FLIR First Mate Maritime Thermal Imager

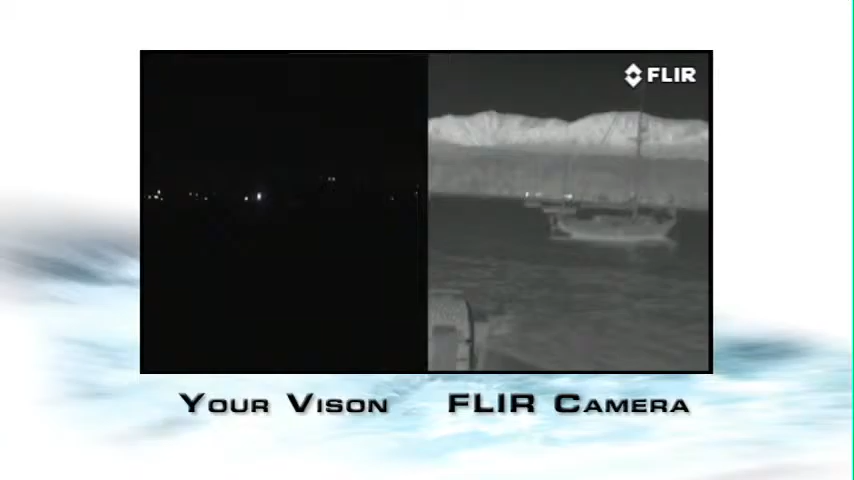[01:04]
Everyone on the water knows how important safe,
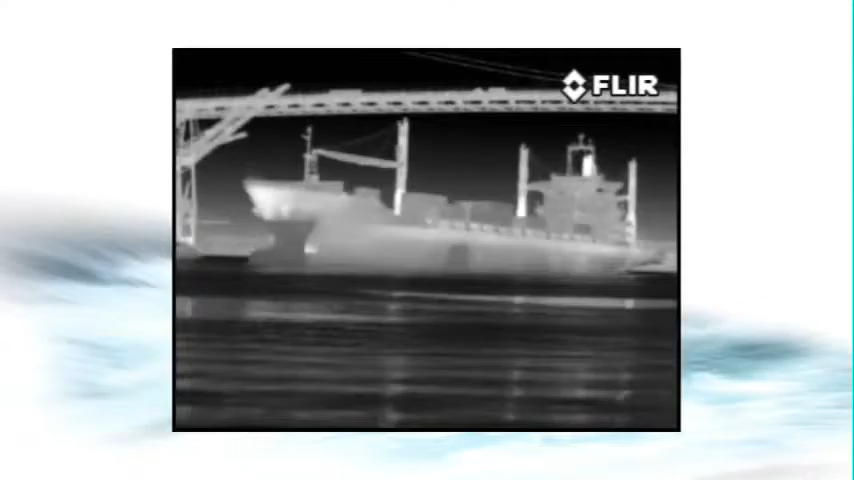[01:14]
First Mate's thermal night vision camera helps you to see other boats, obstacles in the water, water, buoys, channel markers and marine inferences clearly, even on the darkest nights.
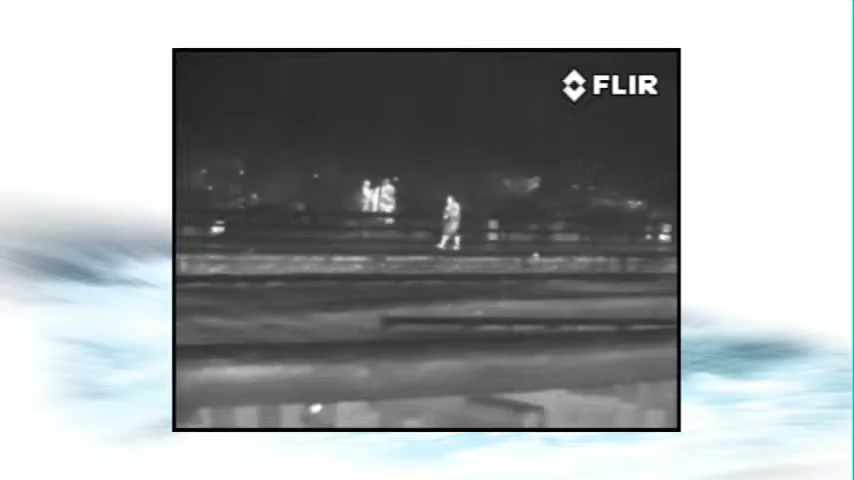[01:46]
knowing that no one can sneak aboard uninvited.
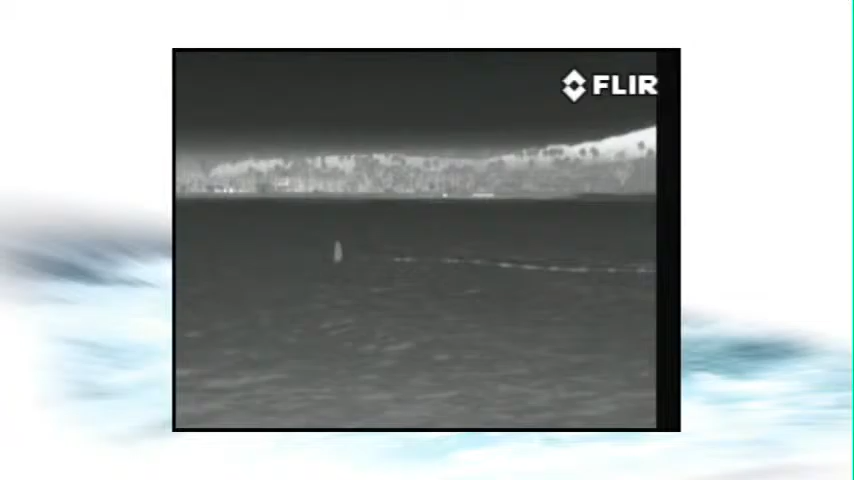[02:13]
Everything around us gives off this thermal energy, even ice.
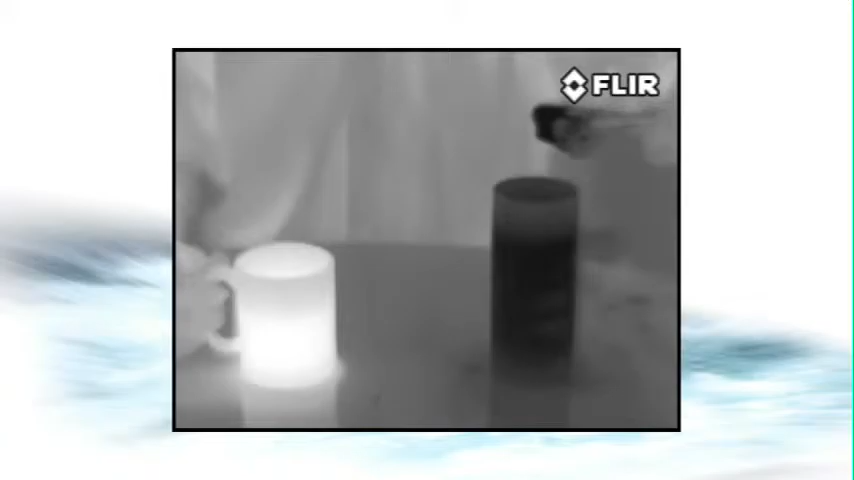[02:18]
These subtle temperature differences let you see buoys,